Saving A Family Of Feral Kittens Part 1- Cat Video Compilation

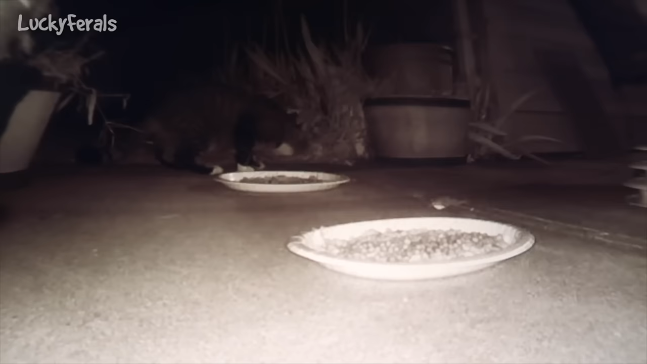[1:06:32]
because that seems to be where it came from I don't know I don't know if it sees something on the other side of the patio or what it seems to be kind of on alert is it gonna eat it's not gonna eat it's a big cat
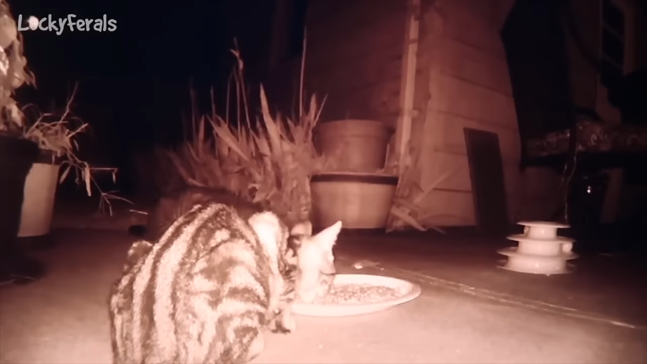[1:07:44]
it's 8.09 p.m and I just put the security camera on so I could see what's going on and there's two cats eating um one from each platter so this is one of the kittens on this platter and I don't know who's on the other platter I don't know if it's the big cat or one of the kittens but I'm happy that the cats got to the platters before the rest of the wildlife and with regards to the cats I'm hoping that there's safety in numbers since there's like a clan of six and they hang out together I'm hoping that
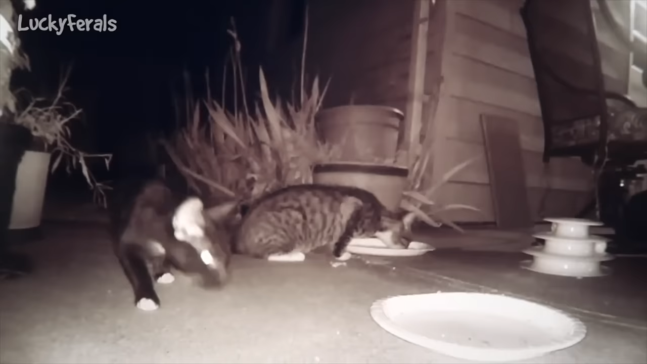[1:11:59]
because i think that's the young one eating again it's hard to tell but yeah that does look like maybe it is the younger one and there's the black and white one poor thing has no food because they ate it all i don't know if you can
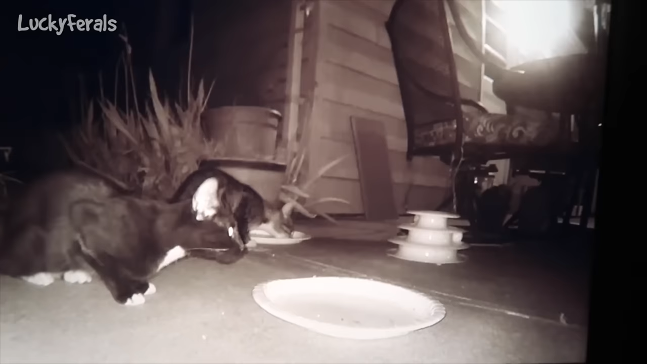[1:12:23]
see this but there's some cats under the patio table there's like two
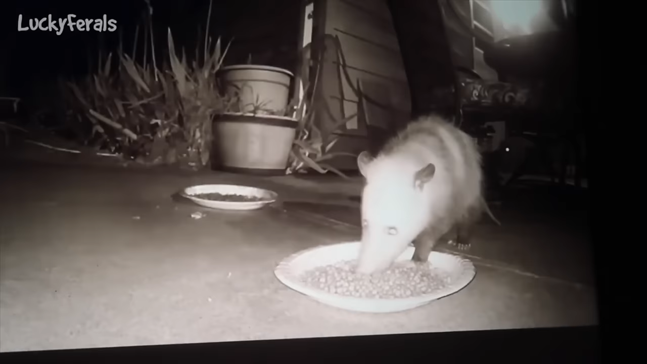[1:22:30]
it was eating off the plate and that light is um my flashlight so i was shining my flashlight outside to see
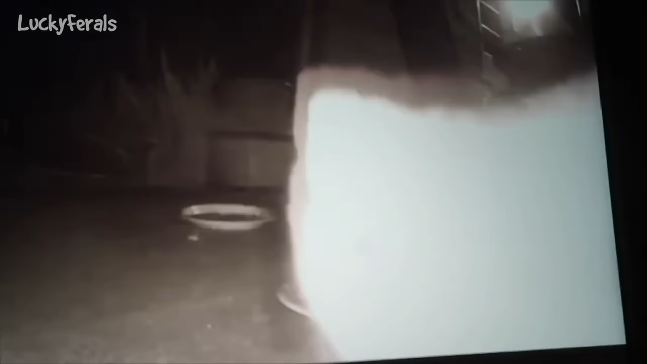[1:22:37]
what was going on and look at this here's the cat one of the cats just goes right up to the plate
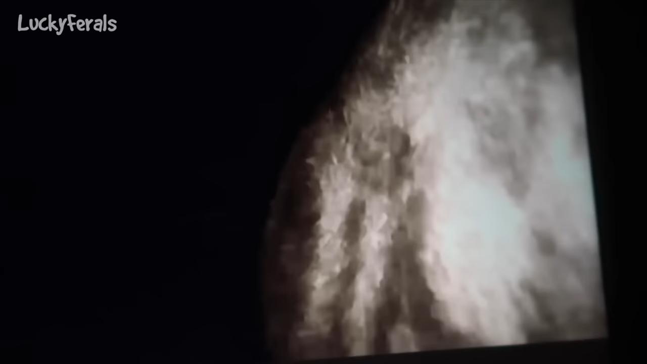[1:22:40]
and the possum moves away the cat was like okay i'm gonna eat off this plate and then the possum just walked
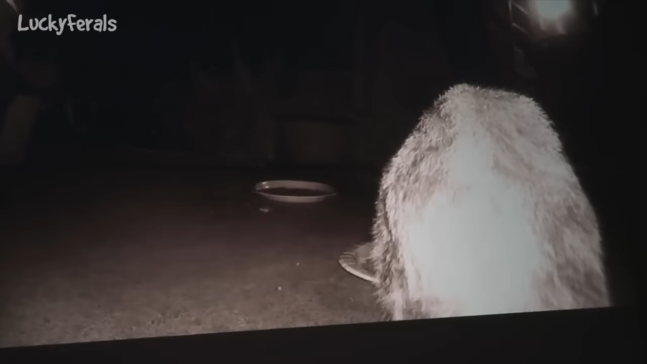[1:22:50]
off these cats are fearless when it comes to like the other animals
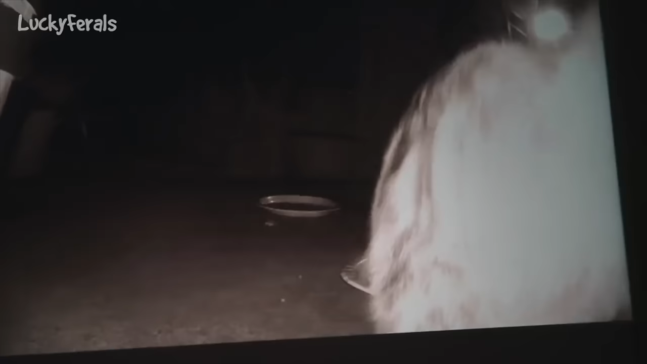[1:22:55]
and then i don't know if you could see it but there's
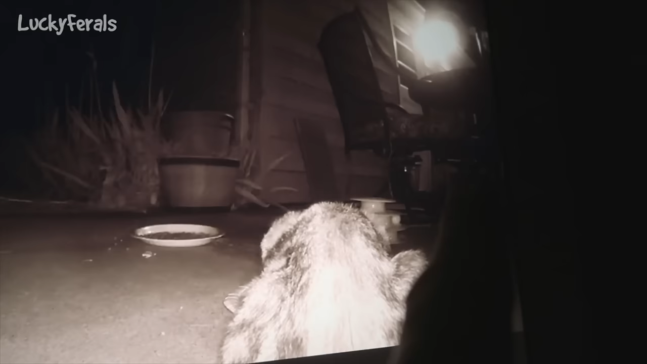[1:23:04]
like two or three cats under the table over there watching
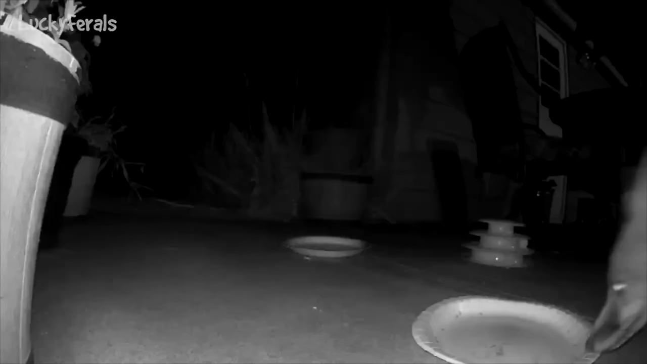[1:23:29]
from overnight it looks like there was a coyote on the patio um
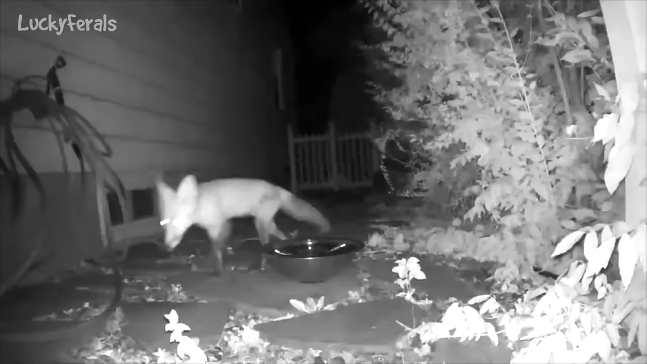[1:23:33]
the coyote came up the side of the house and then it came over here it sniffed this plate and
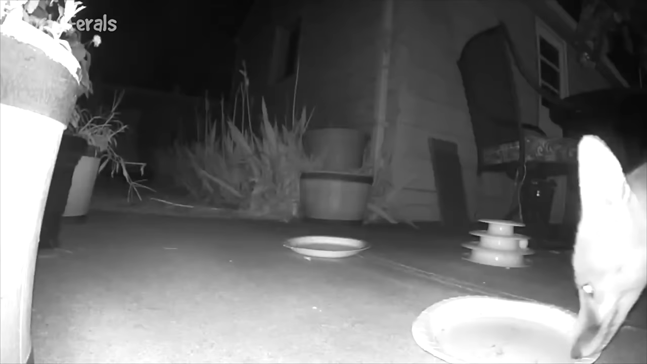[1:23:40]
it sniffed around here and then it left um it appears to be a coyote it looks young it looks really thin look like very hungry it's the first time i've seen a coyote in this entire town um the closest i ever saw a coyote was like five or six miles away um in like a few towns over and that was many years ago so i don't need this
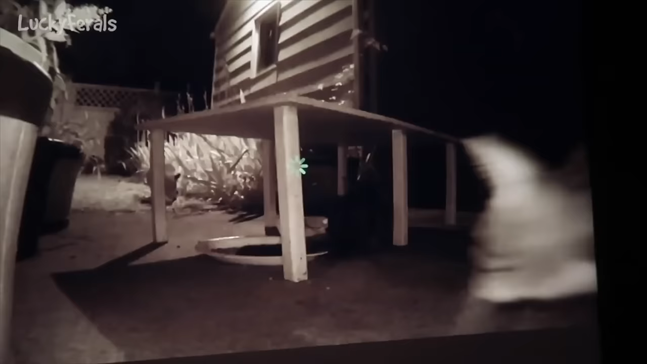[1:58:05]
i'm checking out the security camera footage look at what's going on here
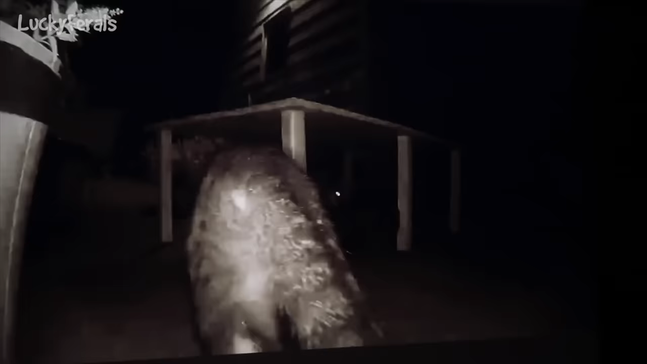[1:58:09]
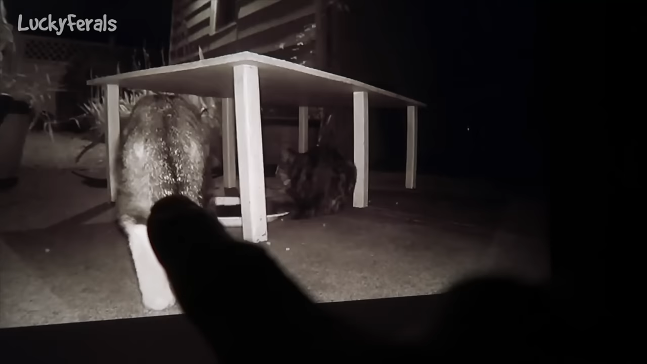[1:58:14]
so there's a cat eating here here's the other cat and there's a possum in the background right so this cat moves and the possum is just
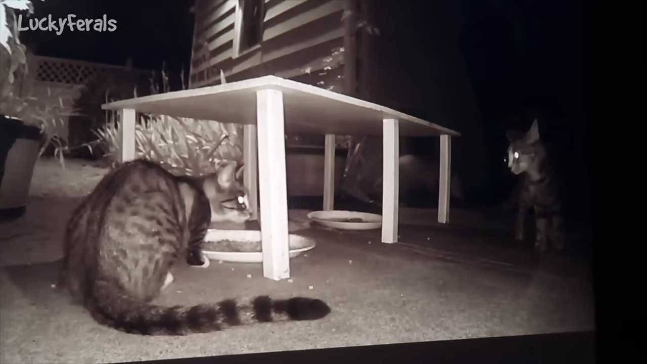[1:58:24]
like walking around it's looking at the cat now it's just nonchalantly coming and eating off this platter so there's a cat eating on this platter and a possum eating on this platter these cats are really brave and they seem to be friends with most of the wildlife they weren't afraid of the raccoons yesterday or the night before and they're not afraid of possums
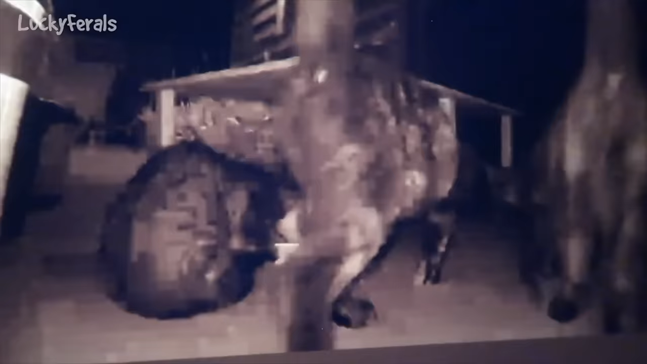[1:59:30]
so this camera got moved and i'm trying to figure out who moved this camera okay we got a good shot of the back side yeah
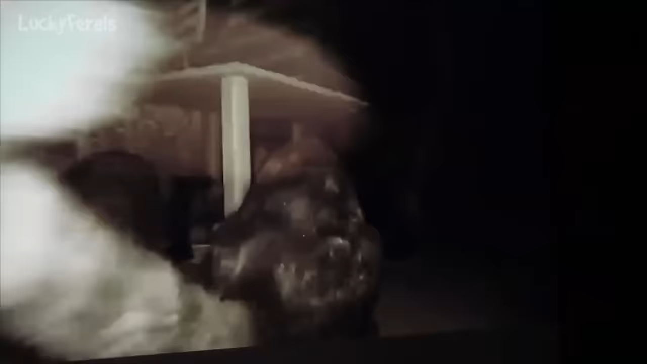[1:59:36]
those torties are appear to be girls usually they are there's another there's another cat
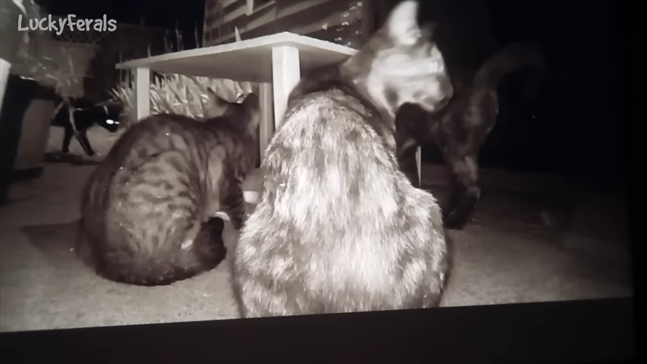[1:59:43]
so the possum left obviously
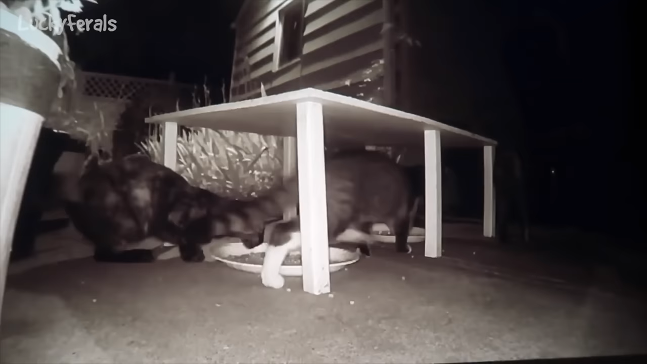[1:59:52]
it was surrounded by four cats five there's the fifth cat i want to know how this camera got moved though